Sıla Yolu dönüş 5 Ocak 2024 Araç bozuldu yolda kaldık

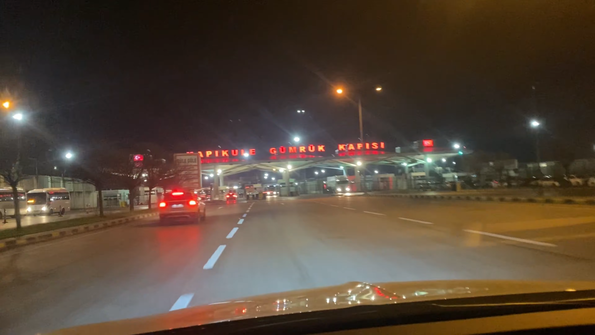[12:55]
Herkese hayırlı akşamlar tekrar. Şu anda an itibariyle 19.13 Türkiye saati.
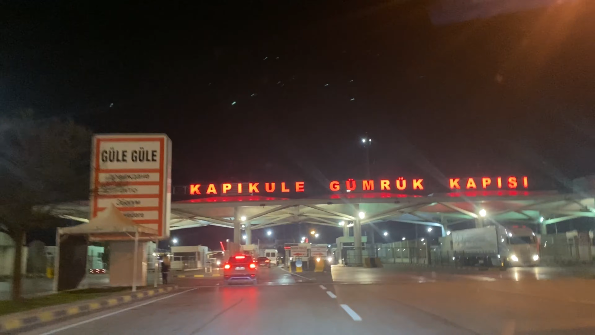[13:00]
Kapıkule Gümrük Kapısı'ndan giriş yapmak üzereyiz.
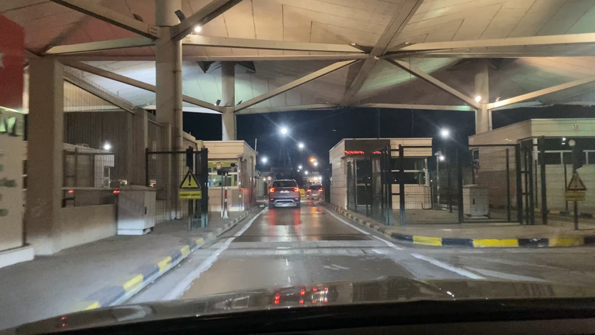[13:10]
Hala motor lambamız yanmakta. Devam ediyor. Bu şekilde geliyoruz.
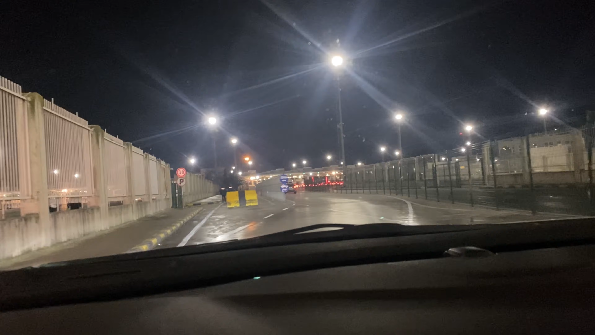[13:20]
Yoğunluk, sizden dinlediğim kadarıyla bir yoğunluk var. Şimdi de görünecek zaten ileride.
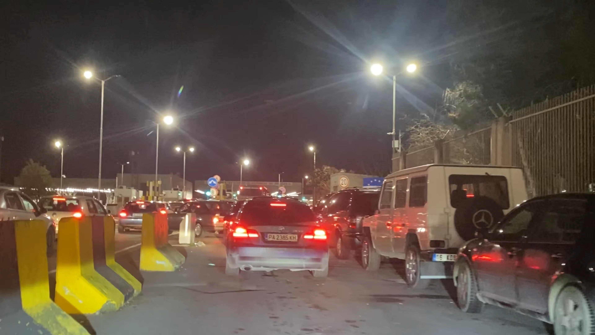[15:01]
Yaklaşık 45 dakikada Türkiye günlüğünden tampon bölgeye geldik. Gerçi Bulgarların su sıktığı yer. Artık böyle bir uygulama yok. Aynı zamanda bu Türkiye girişinde araçtan inme mevzusu da bitmiş gibi de duruyor sanki. Araçtan indirmediler. Ya da Bulgaristan'dan bu tarafa gelirken mi sağlayacaklar?